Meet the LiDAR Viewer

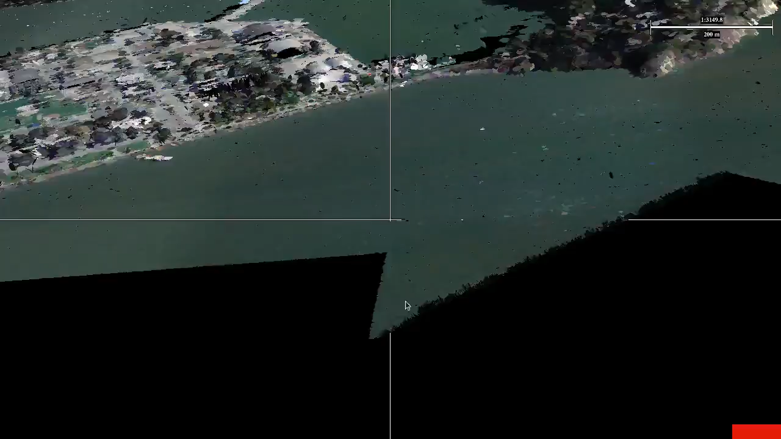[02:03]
This is the, whoa, I just flew all the way across there. Hang on. This is the Transamerica pyramid.
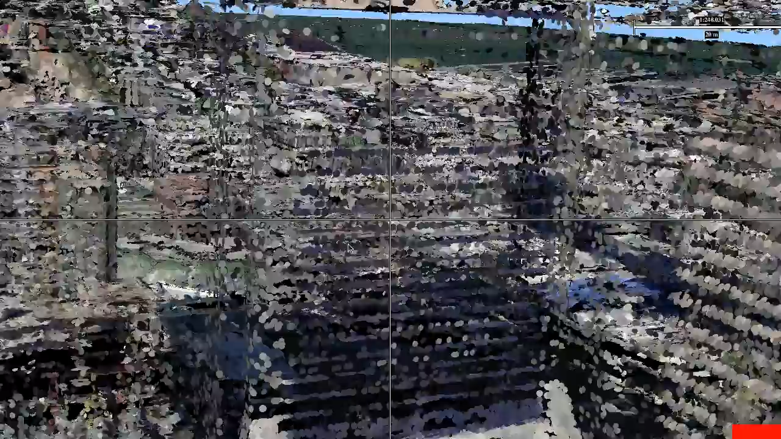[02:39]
And that is really, if we go and zoom out a little bit more and look at the entire downtown area,
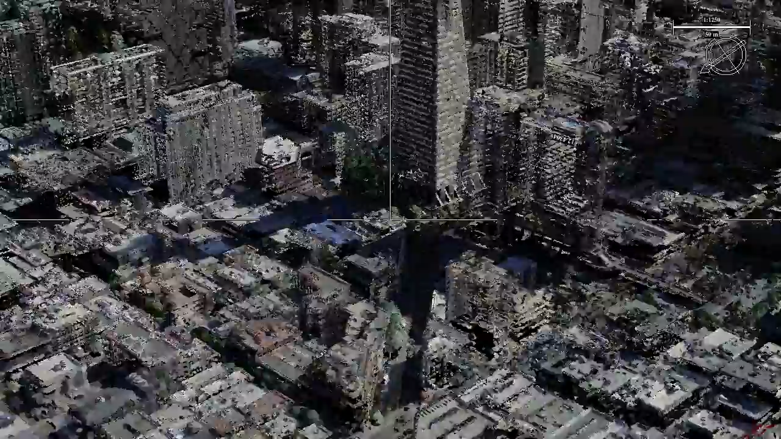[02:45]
the whole thing has a rather skeletal, almost post-apocalyptic look.
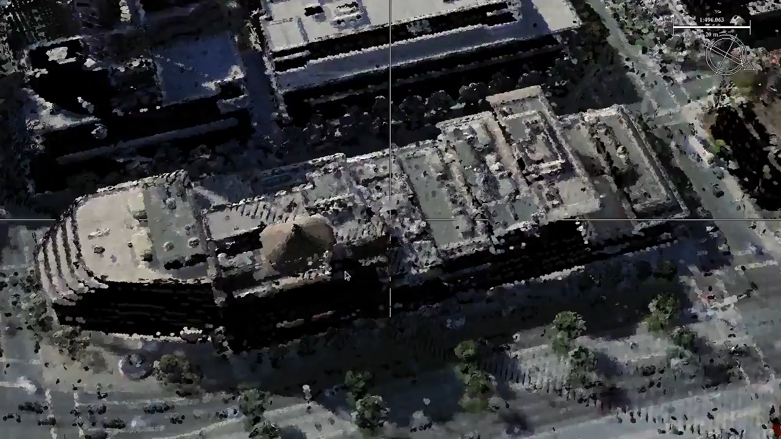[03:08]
So there are other methods of collecting more data, but then the problem is that you get, that you have a much harder time collecting this much data.
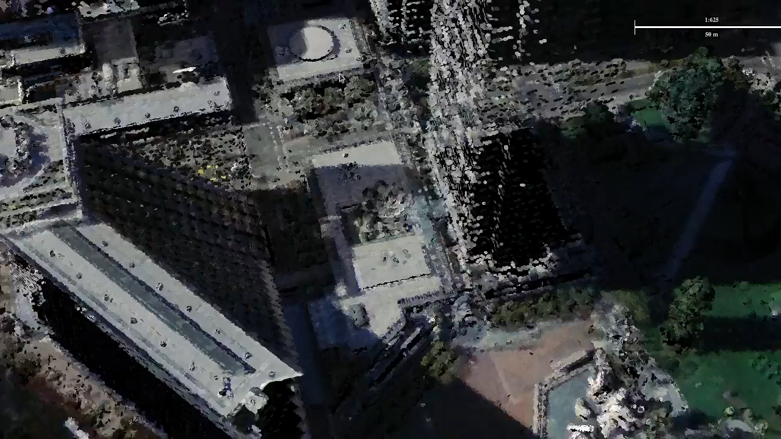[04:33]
Here, by the way, we have some interesting piece of public art right there.
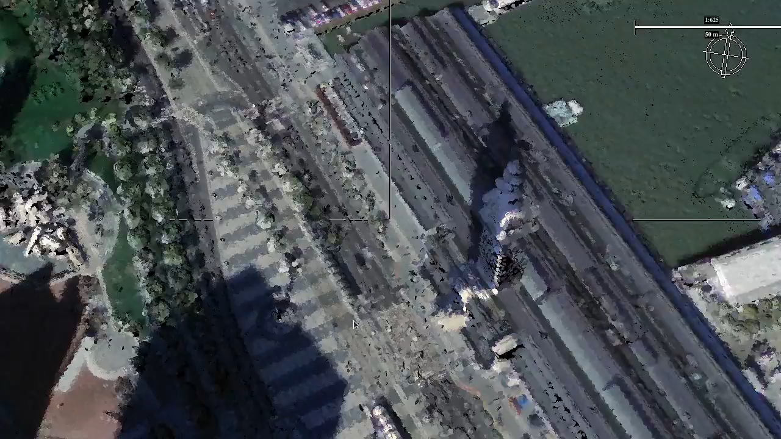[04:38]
And there's another source of artifacts that I want to mention because it's somewhat funny. Where is it? Let's see, there is, oh yeah, right here.
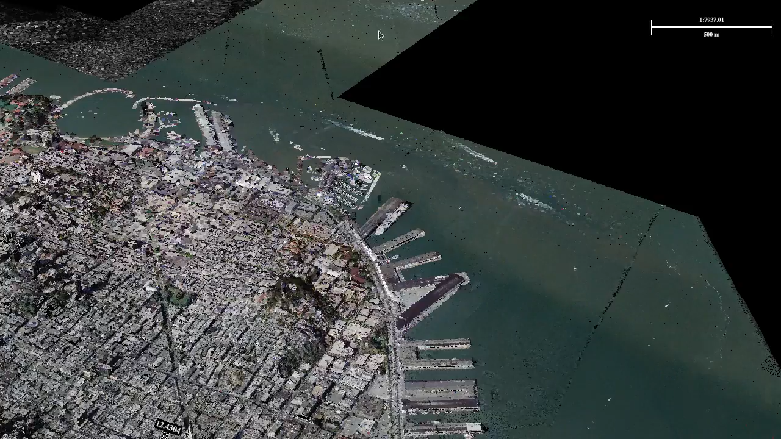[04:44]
There was a big ship that was there, moved at the pier when the aerial photograph was taken.
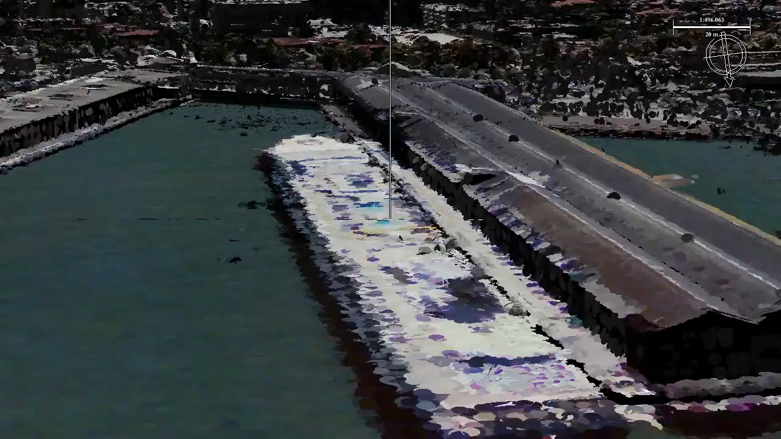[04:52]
And then when the LiDAR scan was taken, which was about, I don't know, one, maybe even two years later, the ship wasn't there. So the colors from the ship are mapped directly onto the water surface.
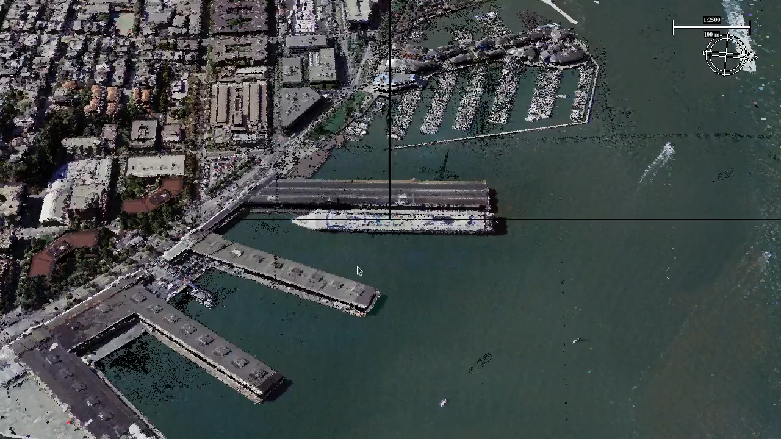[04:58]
And the opposite of that effect is if you go back over here, where is it? Oh, right there. There was a boat parked there when the LiDAR scan was taken, but it wasn't there when the photograph was taken.
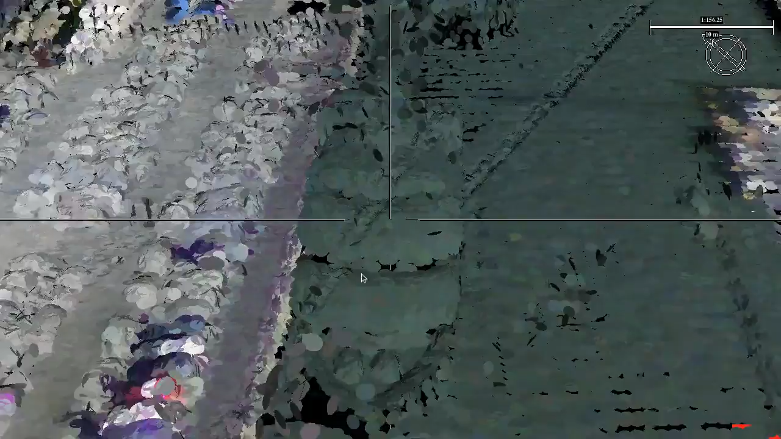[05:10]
So it's water colored, also very funny looking.
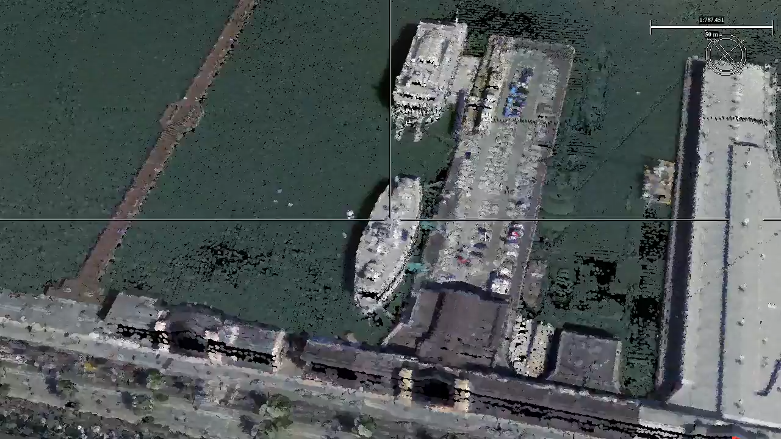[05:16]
Just for comparison, these two ships here, they were not moved at all between those two scans. And that's just because they're permanently moved.
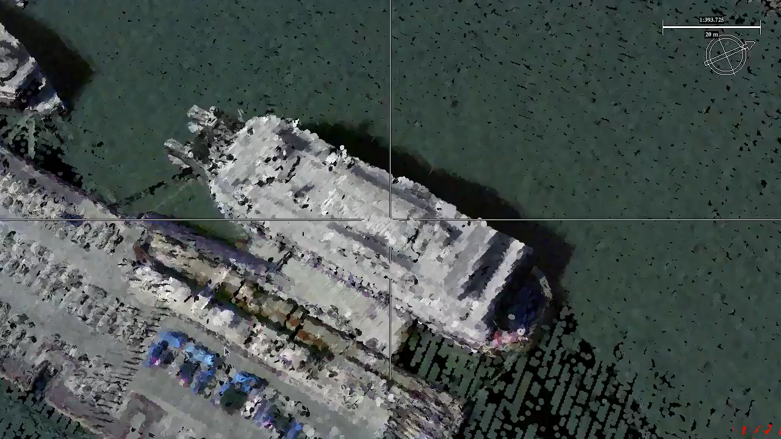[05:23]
I think those are restaurants, maybe hotels, I must admit, I'm not actually quite sure.
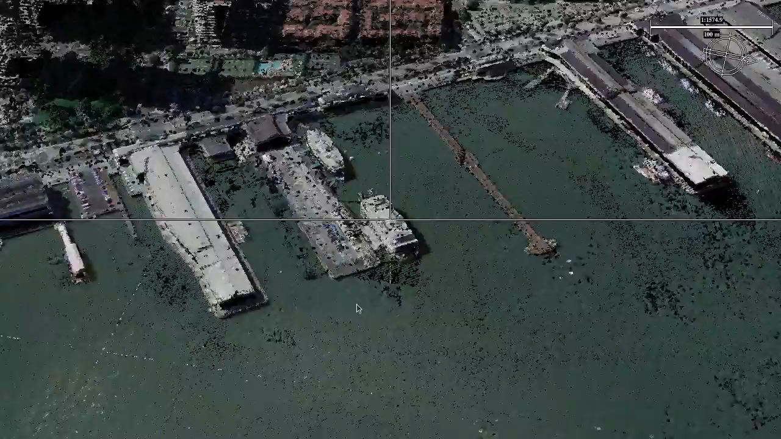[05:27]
So those are the problems specifically with aerial data and with mapping author photos onto that,
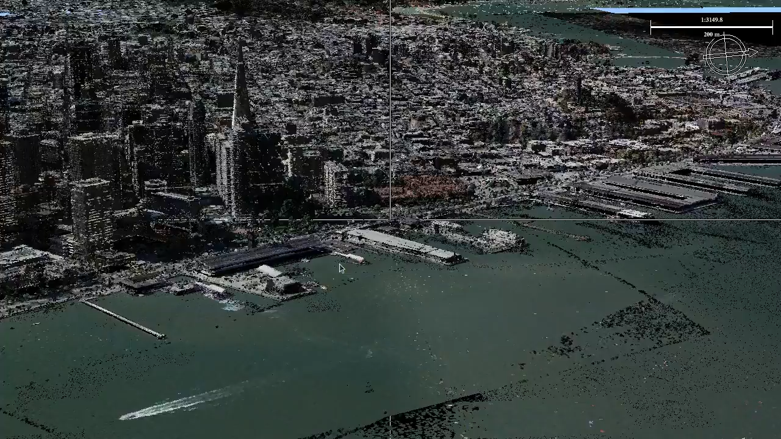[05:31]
that you get these potential mismatches.
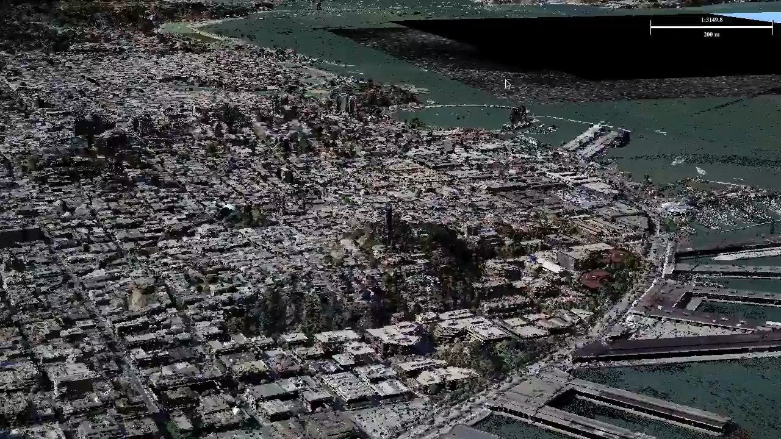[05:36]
But as I said, for many applications, it's not really that important. This here is Koi Tower.
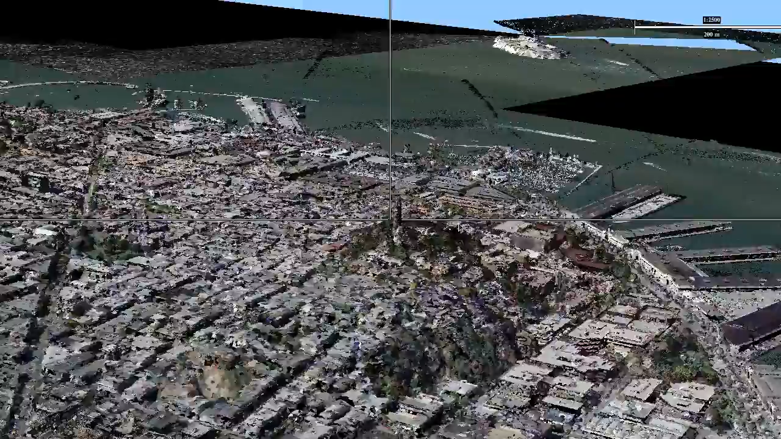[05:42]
So what is important is that you have the ability of freely roaming through massive data sets.
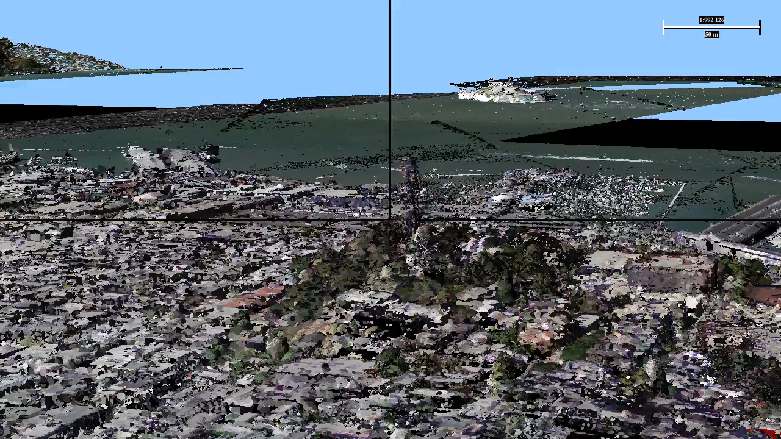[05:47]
And this data set here, as I mentioned, is about 42 gigabytes. This here is Alcatraz.
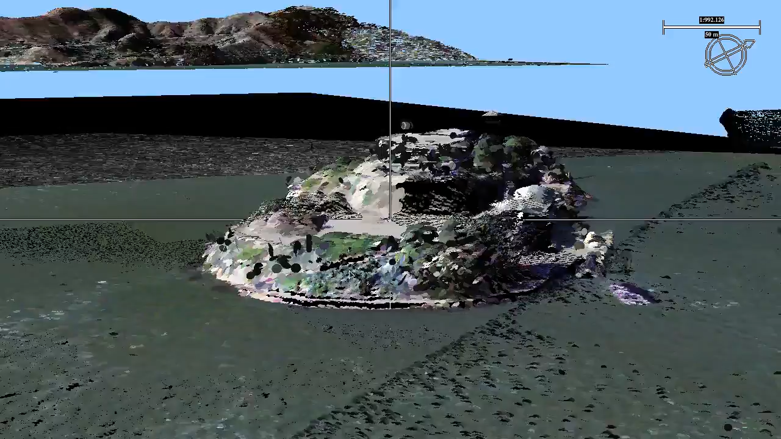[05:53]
And my computer has only eight gigabytes of main memory.
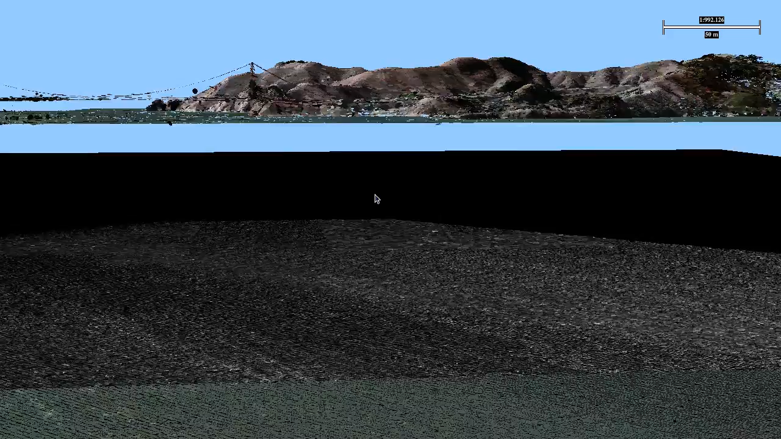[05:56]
So the data set doesn't nearly fit into there, but it doesn't really matter. We can still go wherever we want. We can zoom in. We can look at every individual point if you want to. We can make measurements at very high detail. We can extract features.
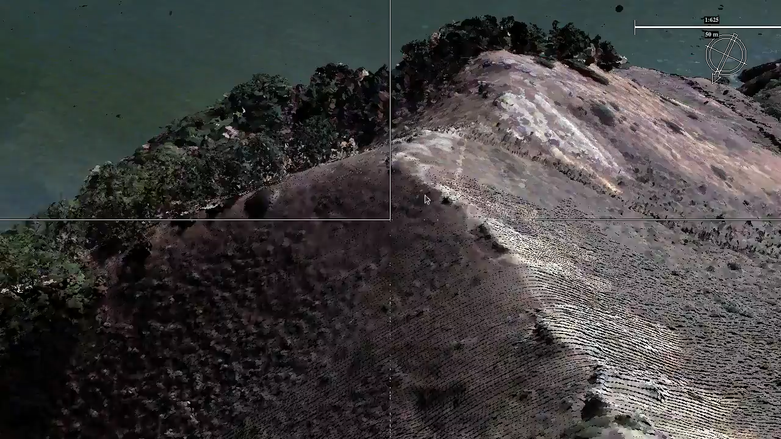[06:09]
We can fit planes. We can measure strike and dip angles. And all of that over very, very large survey areas.